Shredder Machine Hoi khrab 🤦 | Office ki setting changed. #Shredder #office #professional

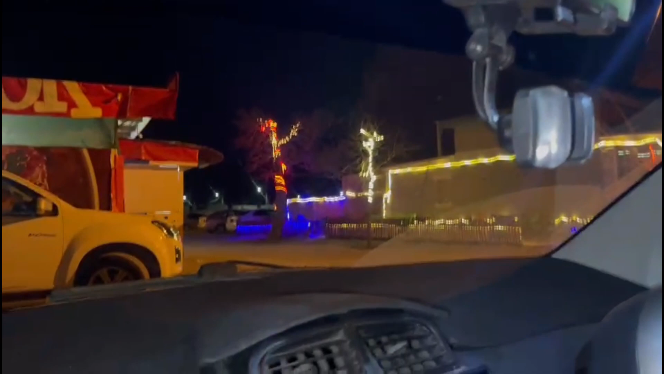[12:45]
लाइटें लाइट ऑन कर, ये देखिए गाइस येलो, बंद कर बंद कर,